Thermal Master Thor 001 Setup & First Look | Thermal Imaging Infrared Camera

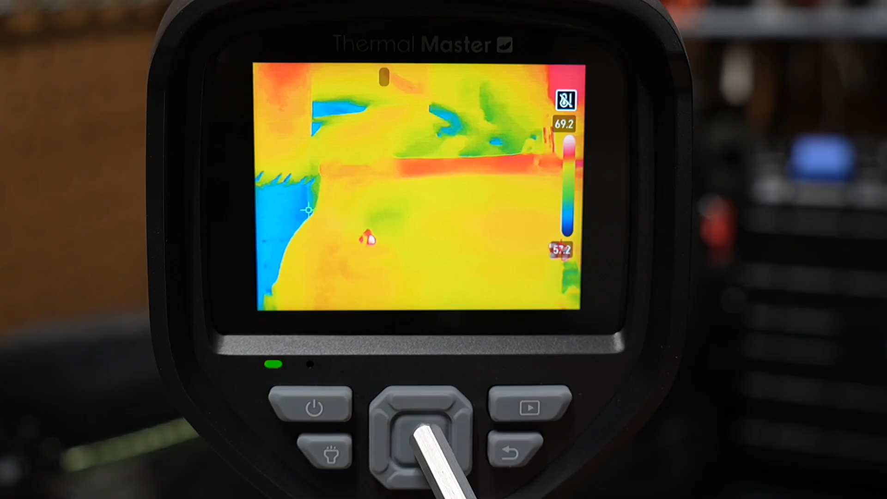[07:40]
If we press again in the center, it's going to ask you to confirm because it will disable super resolution. You want to confirm that.
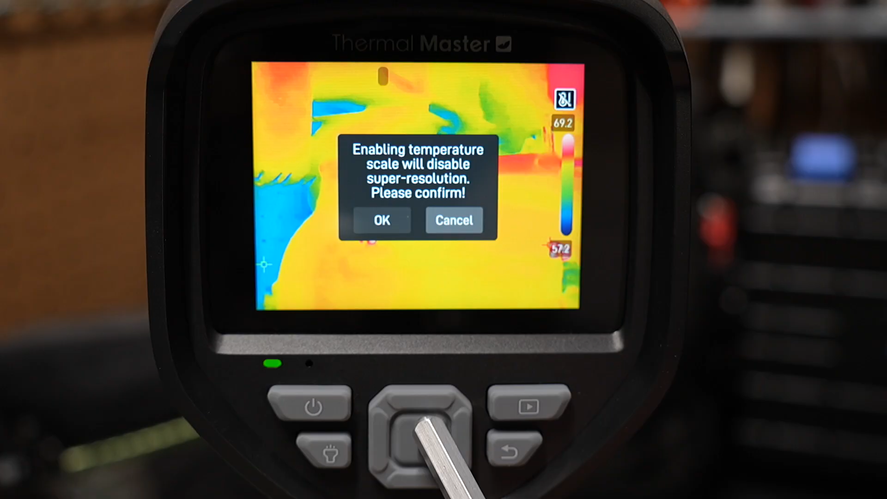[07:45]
I'm going to select cancel and just go back. And you can set these different alarm settings to have an alarm at different temperature sets. They got photo settings, which is kind of neat. You can have it auto save images if you want.
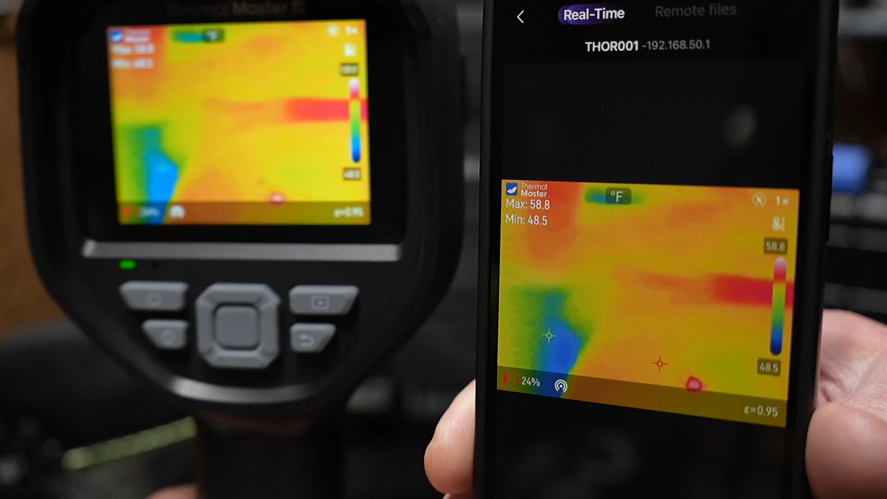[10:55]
On screen: max 58.8°F, min 48.5°F, scale top 58.8°F, scale bottom 48.5°F
So if I move the camera around, you'll see the view changes on your phone. And the great thing about this is I can choose to record from the smartphone, right?
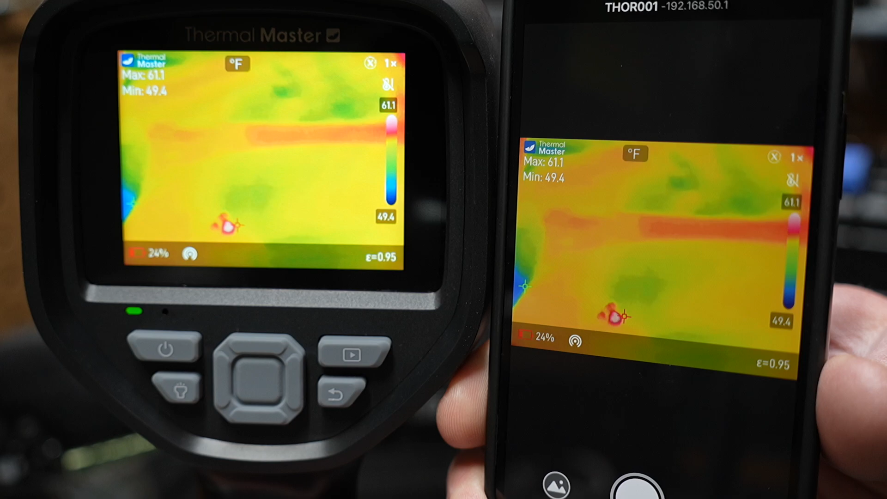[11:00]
On screen: max 61.1°F, min 49.4°F, scale top 61.1°F, scale bottom 49.4°F
So right now it's set to picture. If I take a picture, you see it snaps the shot there real quick of what's on the screen.
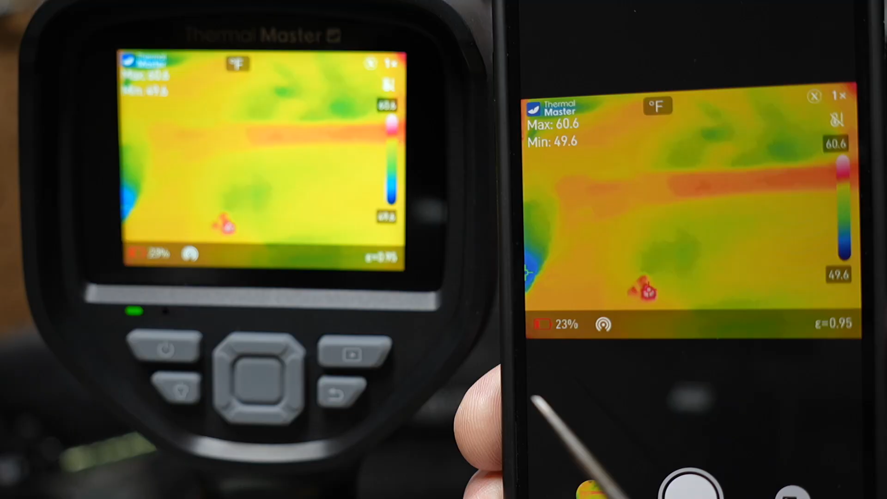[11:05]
On screen: max 60.6°F, min 49.6°F, scale top 60.6°F, scale bottom 49.6°F
If I pick the video option, I can now record what's on the screen, right?
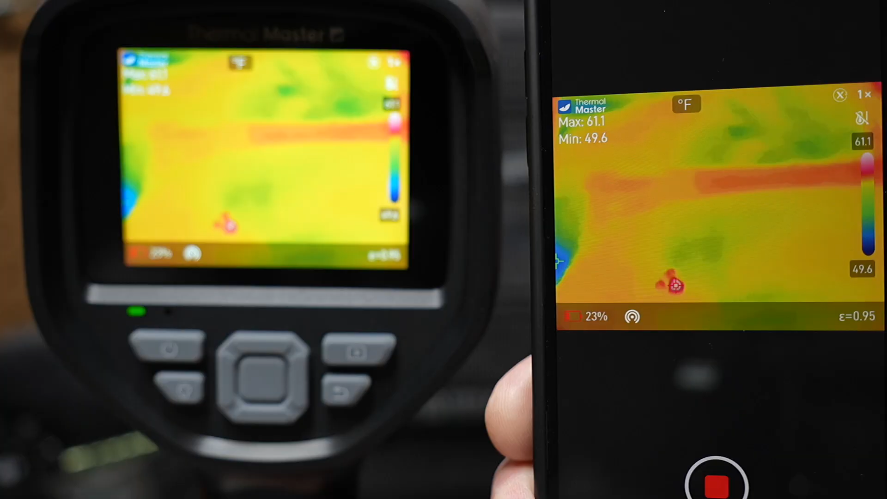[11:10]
On screen: max 61.1°F, min 49.6°F, scale top 61.1°F, scale bottom 49.6°F
It's recording on the smartphone here right now. What we're seeing on the camera hit stop saves that recording.
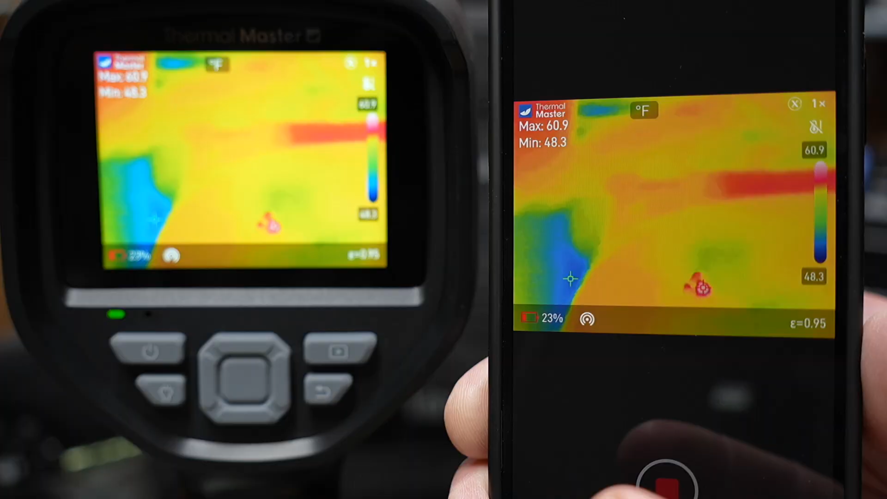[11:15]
On screen: max 60.9°F, min 48.3°F, scale top 60.9°F, scale bottom 48.3°F
Now it's all on the iPhone.
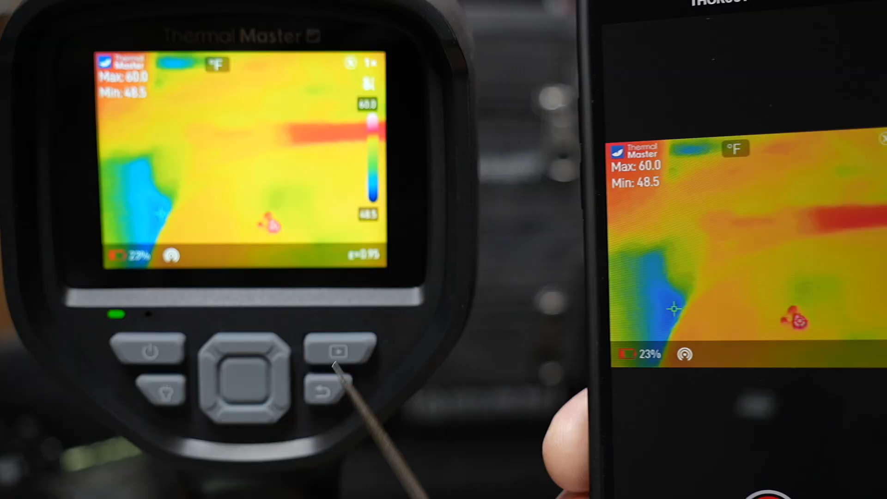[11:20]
On screen: max 60.0°F, min 48.5°F
I don't have to take it off the SD card that's on the infrared camera and see if I touch that. Now we can go in here and we can see that video playback, or we can look at the pictures as well on here.
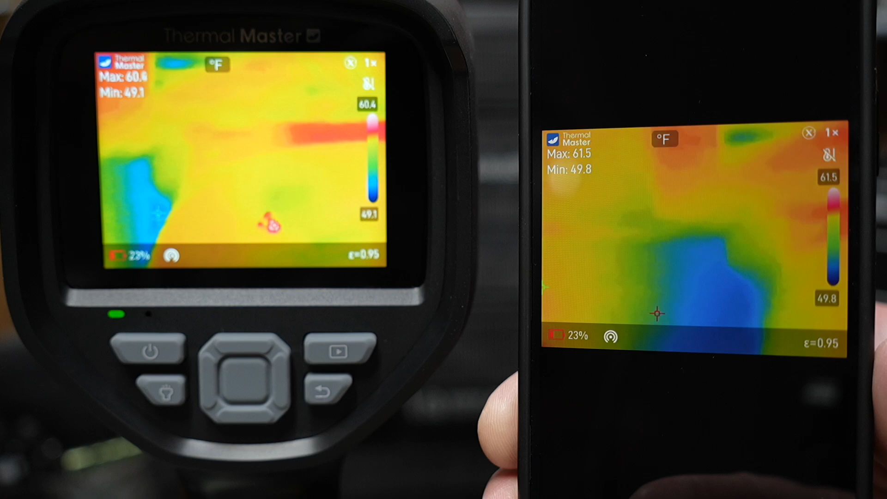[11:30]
So it's pretty nice. It has that smartphone integration makes it quicker. I think to get some of the images you need.
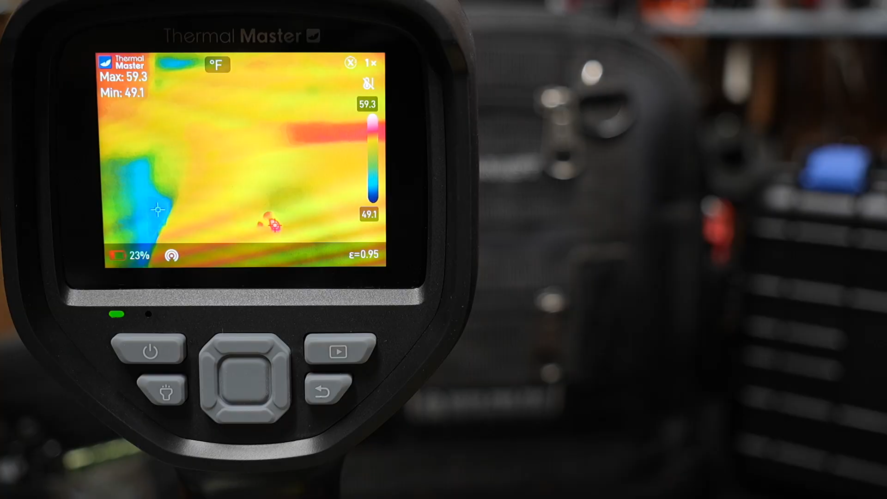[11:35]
On screen: max 59.3°F, min 49.1°F, scale top 59.3°F, scale bottom 49.1°F
Now, if we're just working on the device itself here, it has a trigger here on the front. Okay.
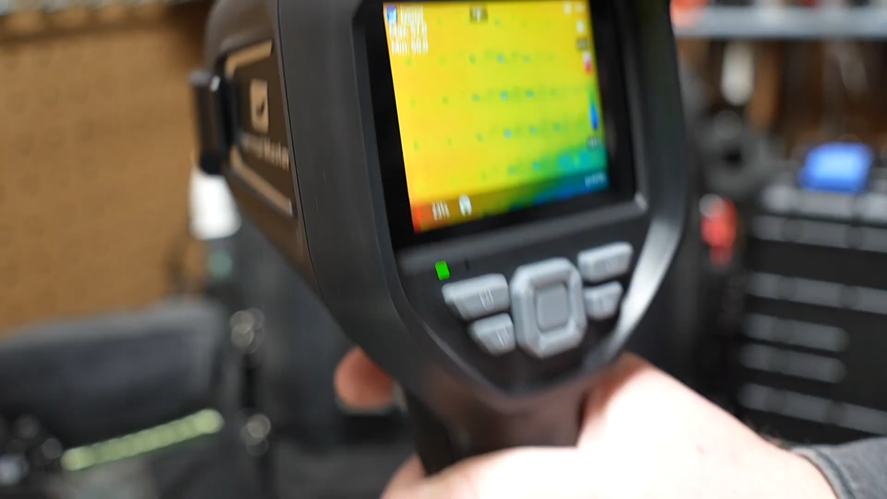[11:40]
So if I pull that trigger, it's going to take a picture, right? Just pull the trigger very quickly there.
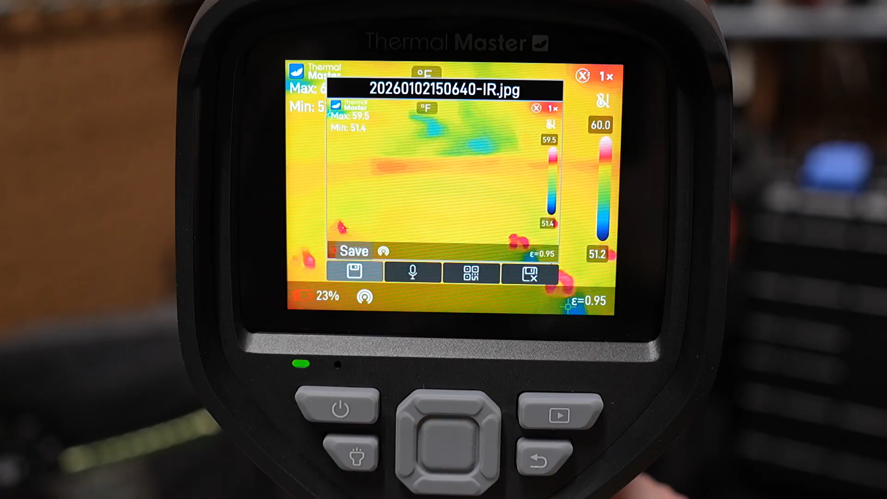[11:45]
It's taken a picture and it's got a save option here defaults to. So if I press this select mode button here, it's going to save that picture, right?
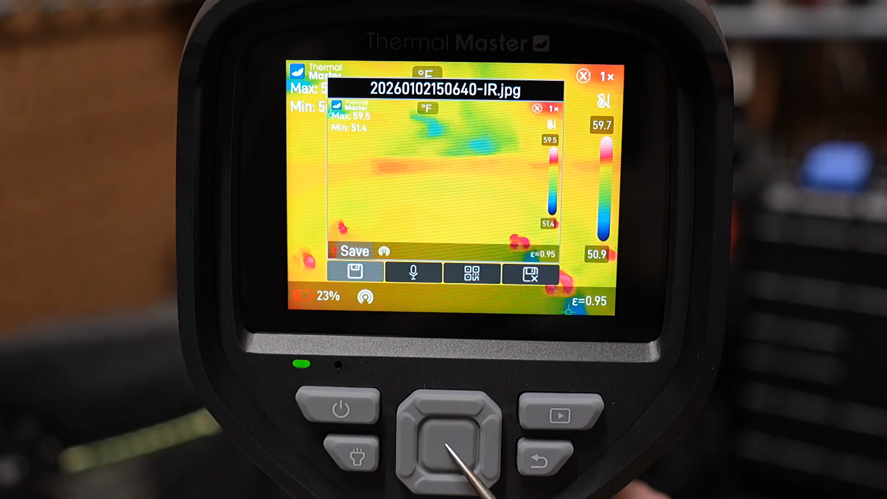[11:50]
So I can just do that real quick, saved it.
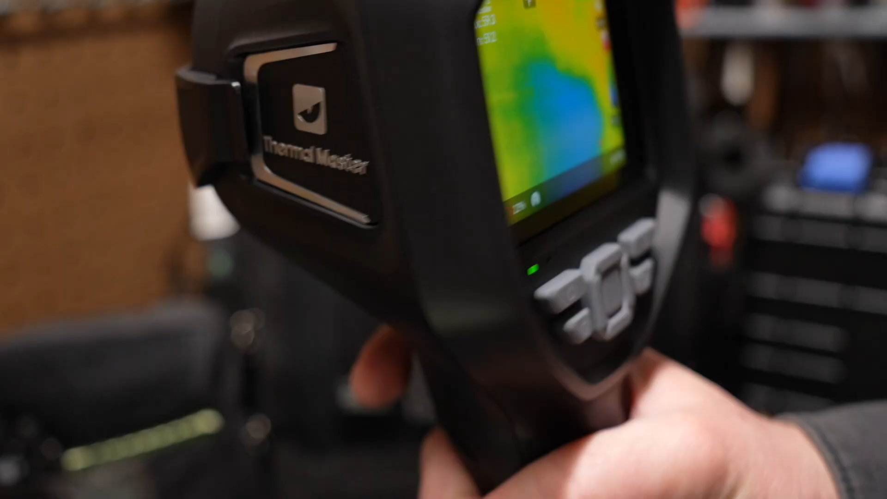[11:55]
But if I take this trigger and I pull it and hold it, right? I'm going to pull and hold the trigger.
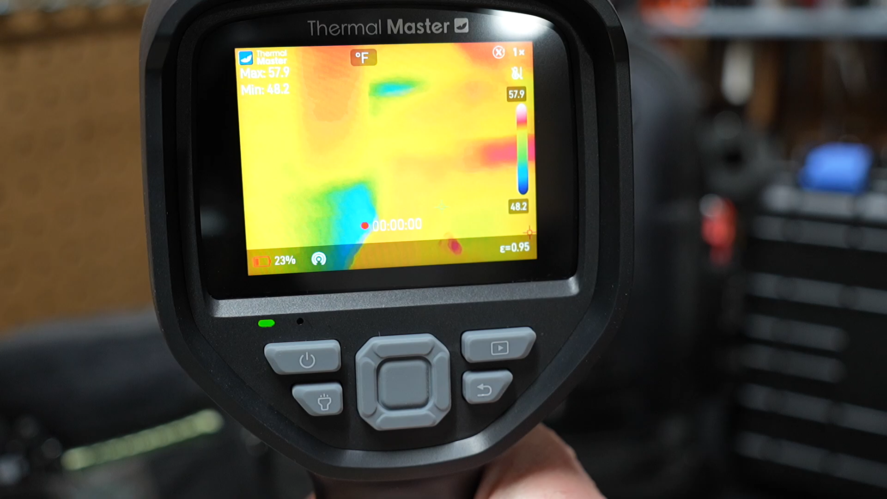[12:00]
On screen: max 57.9°F, min 48.2°F, scale top 57.9°F, scale bottom 48.2°F
You'll see that's going to put it into record mode and it starts recording. You can see the record counter here at the bottom turns on. And then if I just press it again, it's going to stop recording immediately prompt.
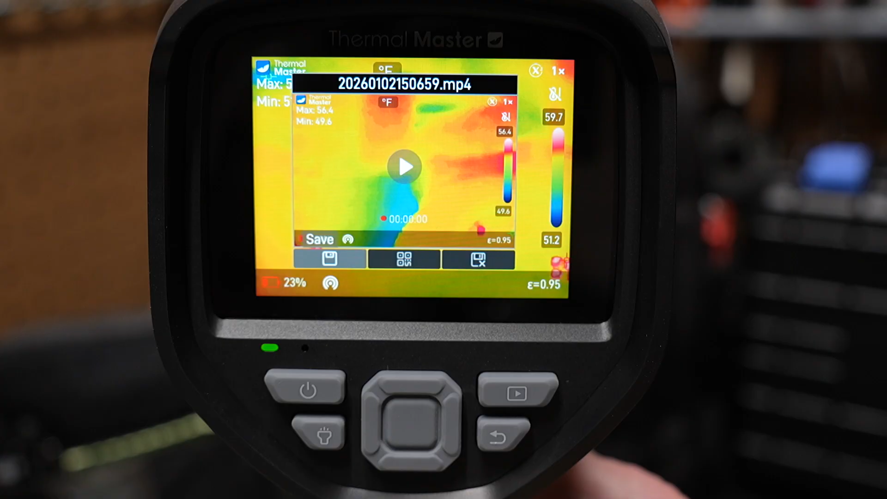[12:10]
If I want to save, remember, I could set this to auto save, but I've told it to prompt me. So I picked that now it's saved it locally. So now we have this play button over here.
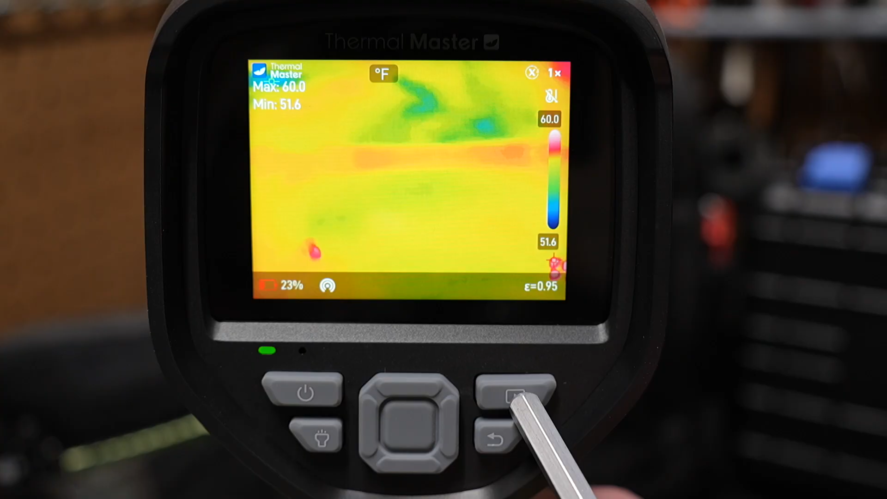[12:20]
On screen: max 60.0°F, min 51.6°F, scale top 60.0°F, scale bottom 51.6°F
I can press the play button and we can see the videos we recorded, the pictures we've taken.
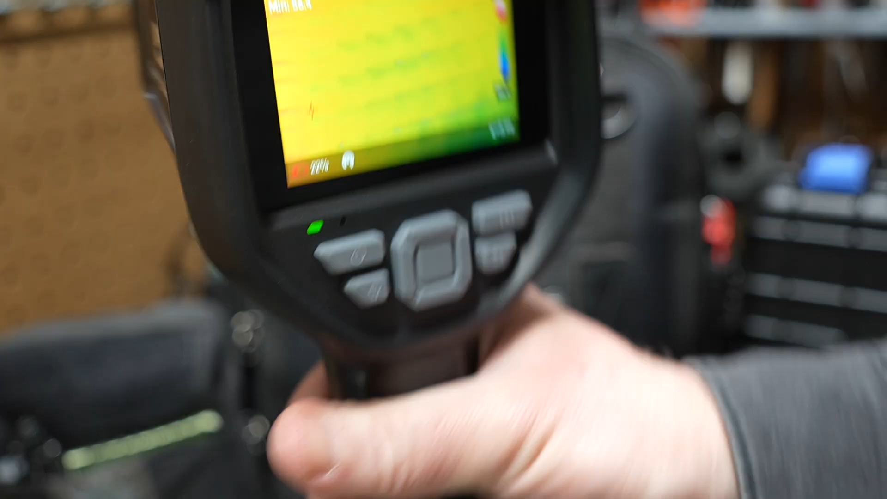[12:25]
So if I just tap this trigger again, it'll take a picture. So let's take a picture here real quick. So it snaps the picture to ask me if I want to save it or not.